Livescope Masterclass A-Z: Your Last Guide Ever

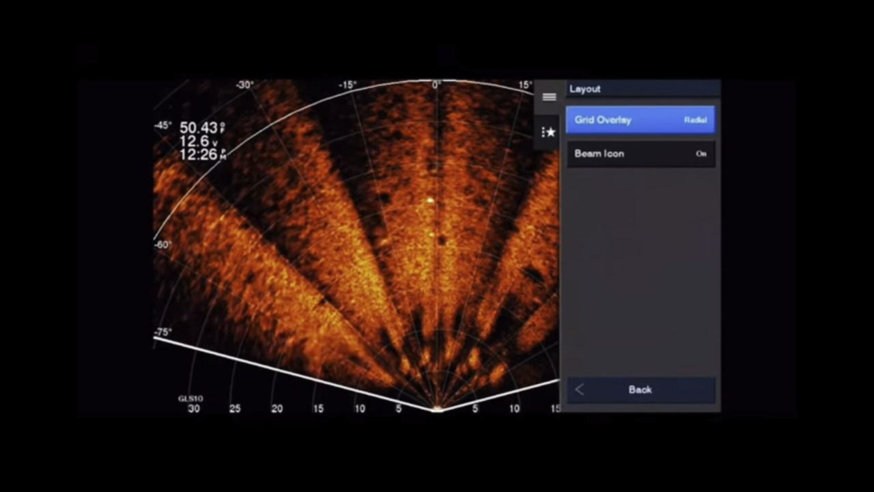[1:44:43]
Um, I've been using it the last few time trips out. I just really found the, the, uh, feature on there. Uh, I think it's really, really awesome. I think you should try it. Give it a shot. And there's one more little feature in this layout deal. You can turn the beam icon off, off and on that's up in the top right-hand corner. I didn't leave mine on, uh, just because I want to make sure my beam is set at the right angle, but that's insane deal. You go to sonar setup, go to layout and you can turn it on and off.
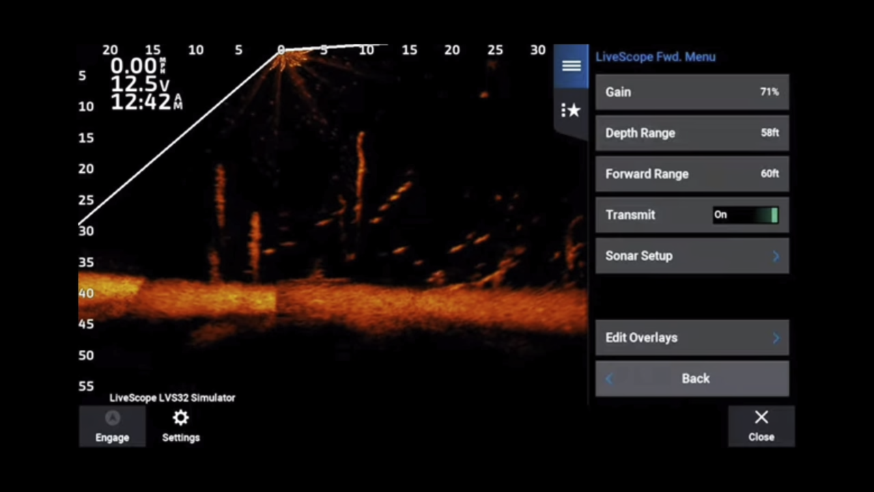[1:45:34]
You'll go into layout and you'll go right down to reverse range.
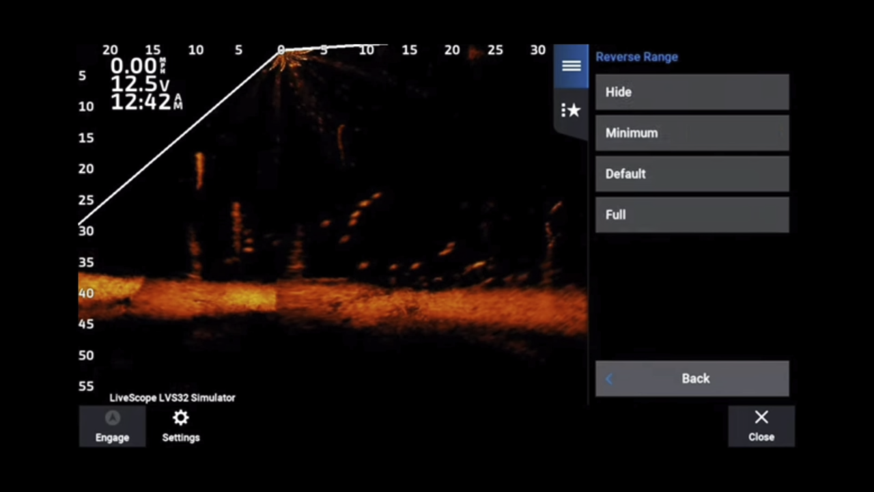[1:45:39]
There's four different options in reverse range.
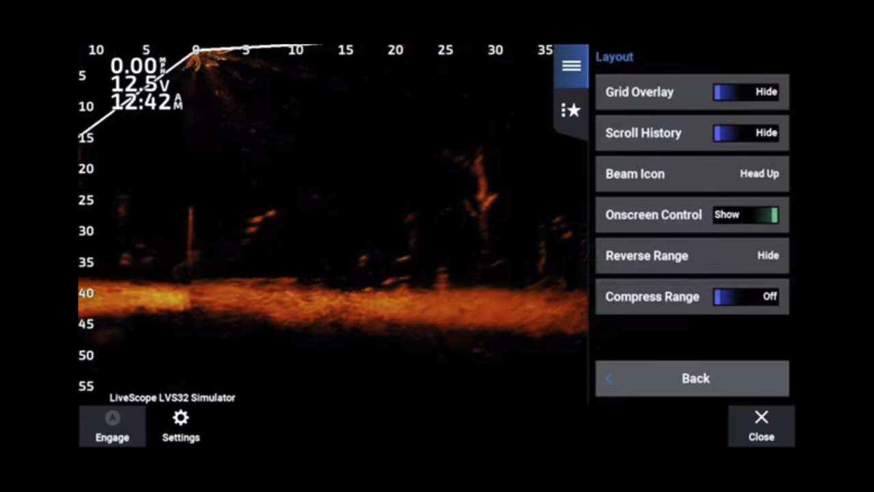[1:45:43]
Um, right now it's on the default. And if you change it to hide, this is a normal, what I use for bass fishing, uh, things like that.
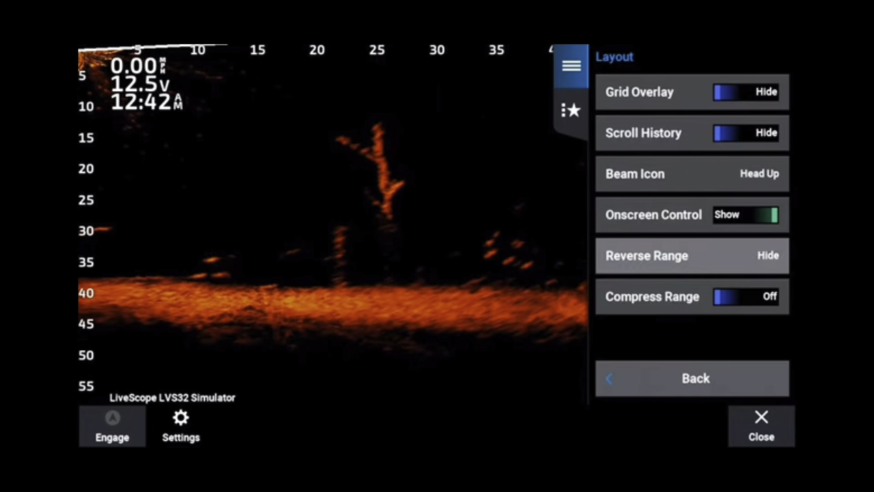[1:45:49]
And then you have your minimum, which is just a little bit of backwards view. Um, just looking a little bit behind the boat. Um, then you'll have a default, which is the, what came with the units.
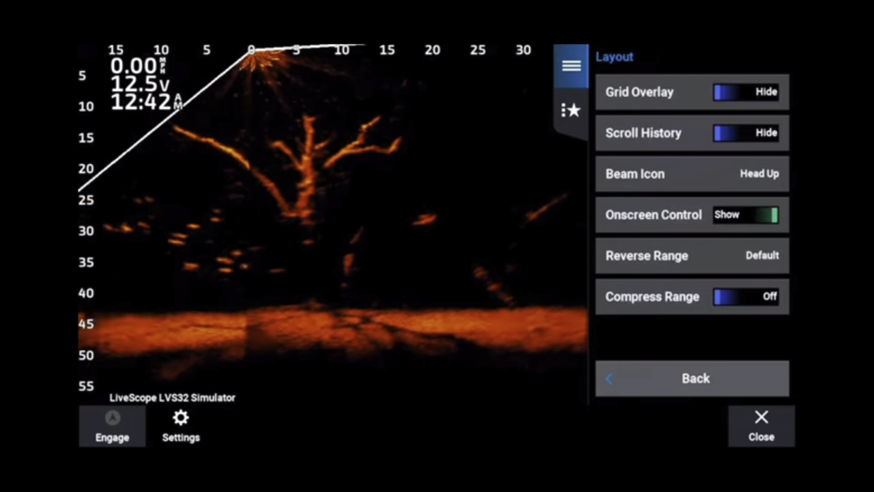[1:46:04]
And it was actually what was on the units.
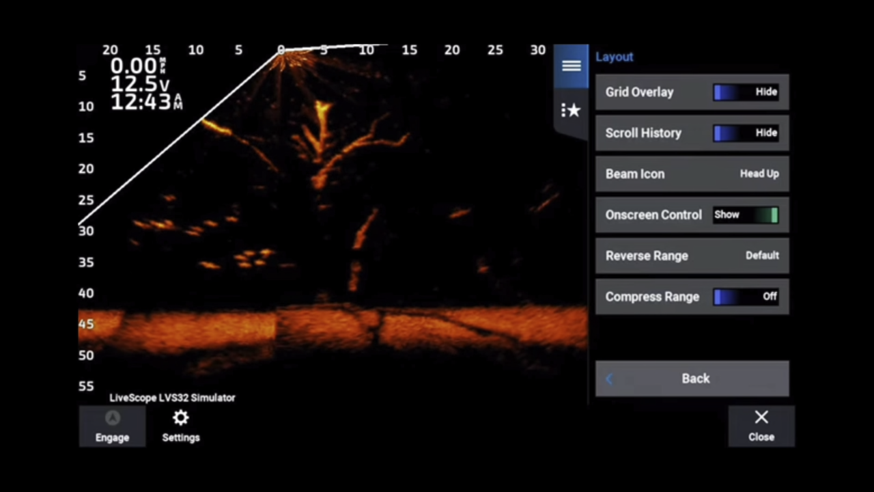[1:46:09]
Well, before we had the option to change reverse range, uh, reverse range has become a very useful tool. Um, but this is how you move your zero.
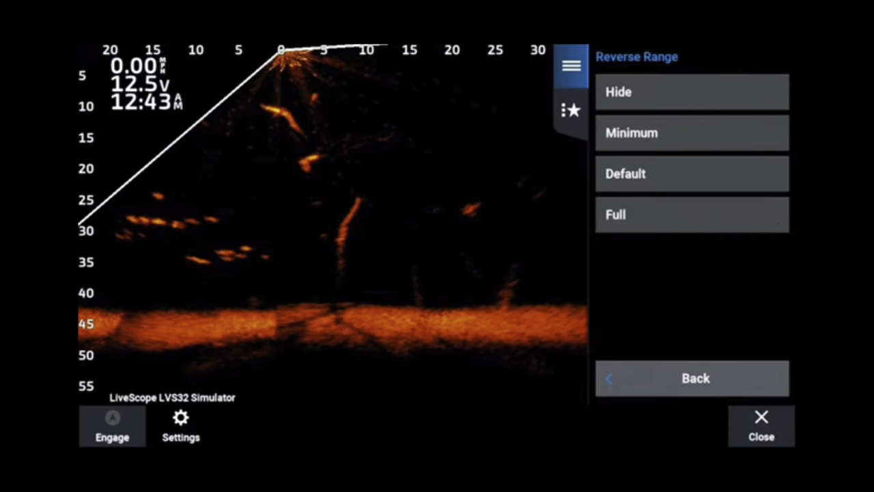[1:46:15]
And then if you go full, um,
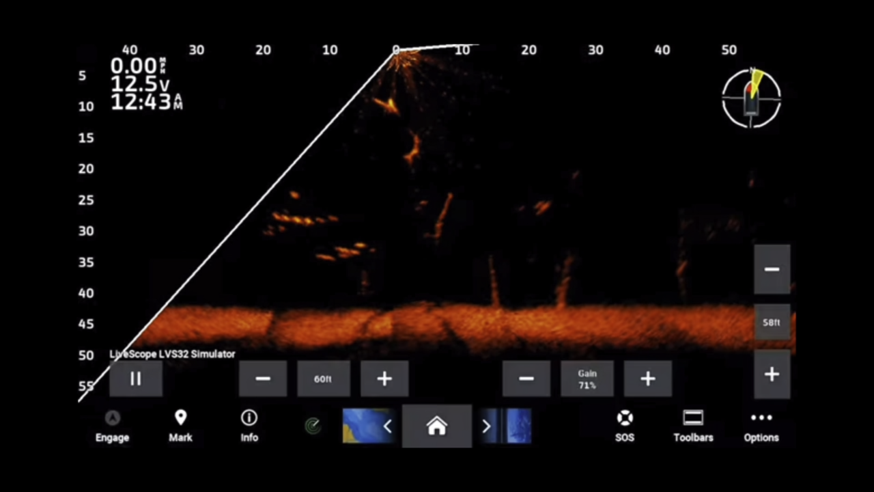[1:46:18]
it really, really allows you to see well back beyond the boat.
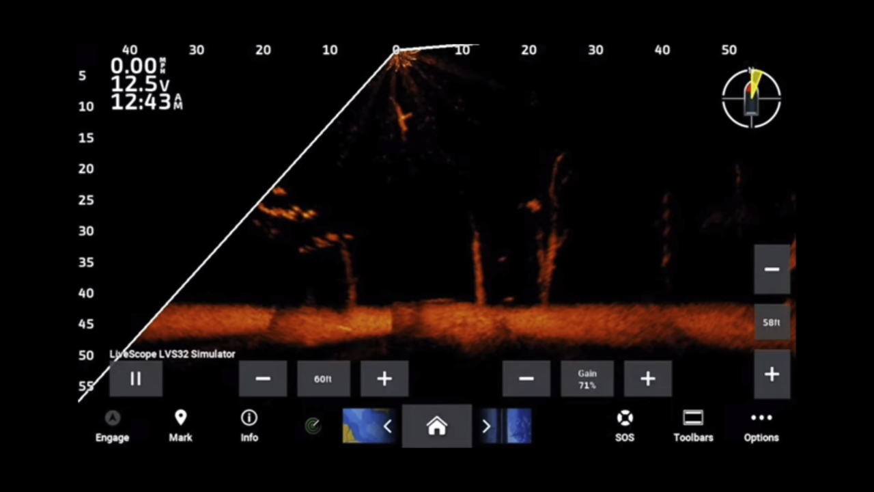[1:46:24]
Now notice and note that nothing is really changing here, except for they're moving the zero. Nothing is changing with beam angles or anything like that.
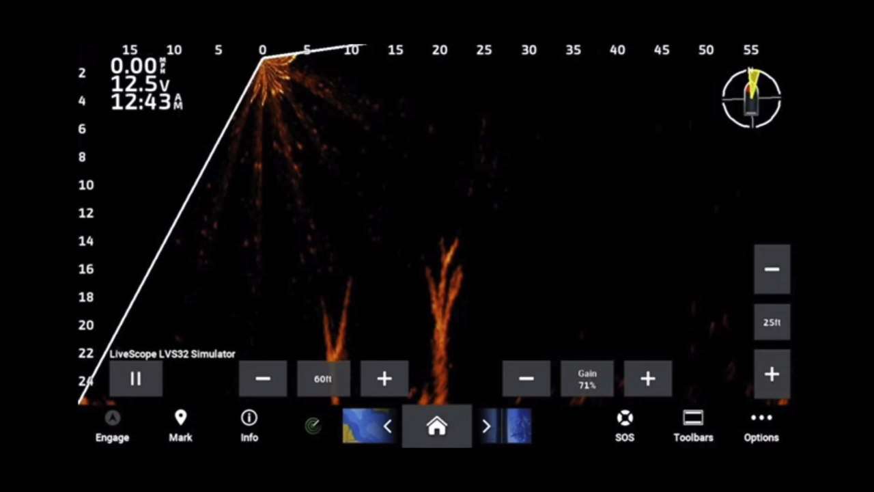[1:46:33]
It's just the screen. They're shifting the screen to the left or the right, depending on what you choose.
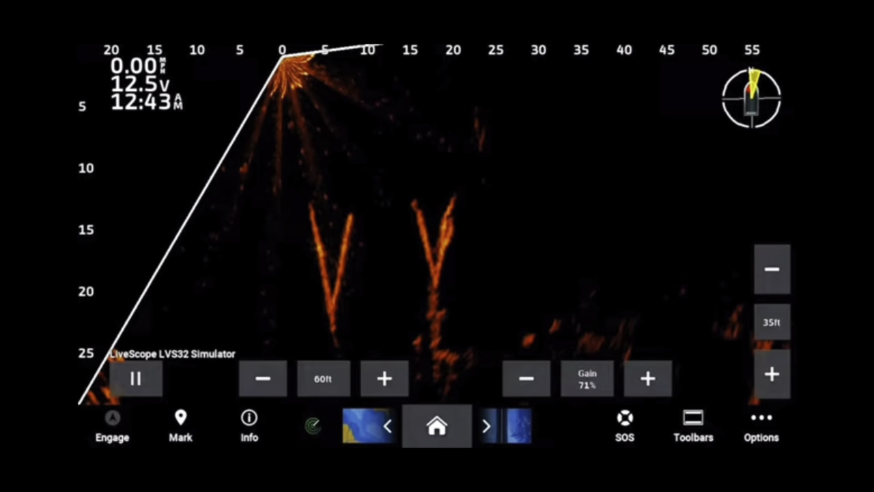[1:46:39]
So nothing is, nothing is changing in terms of settings or anything like that.
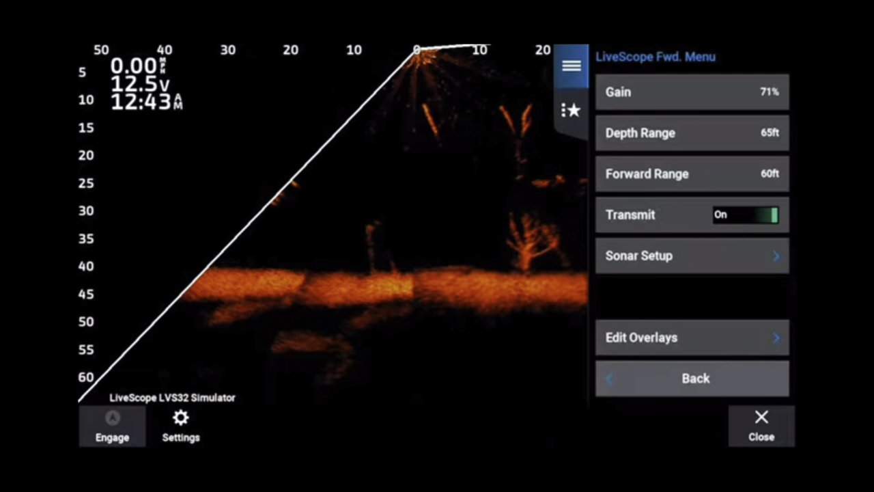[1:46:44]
This is just simply you moving the zero on the screen. Um, there we go. See, all I did was slide the zero to the left and that's you hiding the reverse range at all. Very useful.
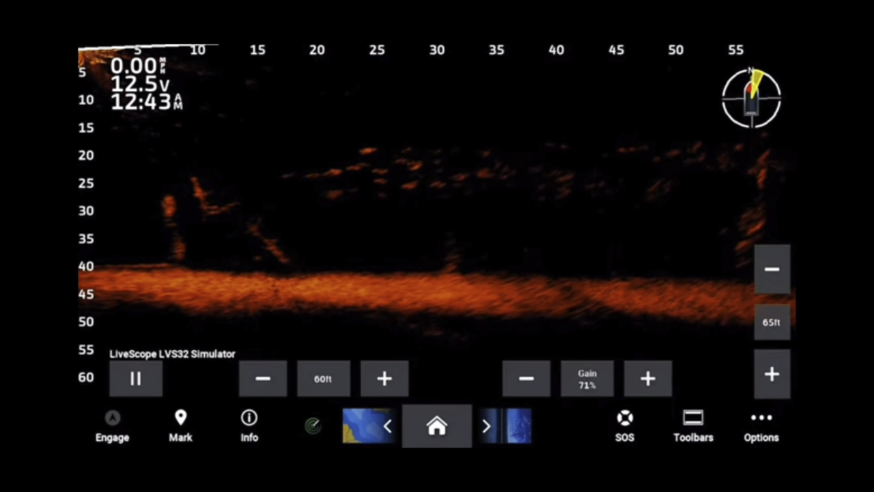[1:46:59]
It's a very, uh, efficient tool for helping you choose it based on the species you're using.